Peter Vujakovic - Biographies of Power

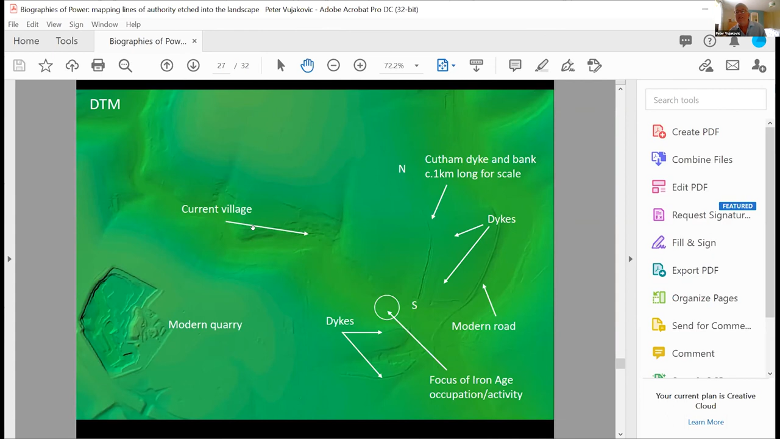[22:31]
So, you know, this sort of imagery is a really good way of starting to get people to think about not just the past, but how that gets integrated into a heritage landscape and a landscape that's still a working agricultural landscape. Next slide, please. Two minutes, Peter. I think we're nearly there. Next slide, please. But the last one I was going to point out here, just because I think it's fascinating, doesn't really link back to the sort of the power in the same way.
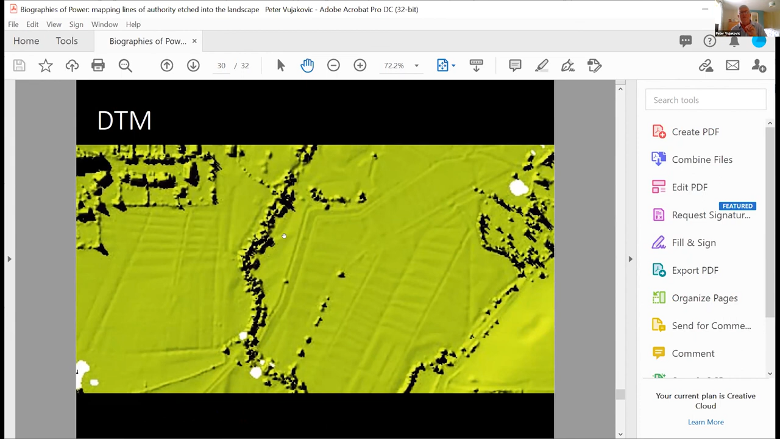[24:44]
So it was just thrown in at the end there, just to sort of take a step aside from the very historic stuff to think about more modern aspects of landscape and how they've changed. So here now we have grazing marshes, but the water meadows have been lost, but not entirely lost, because we can use that micro topography to investigate them. Next slide, please. And that is it.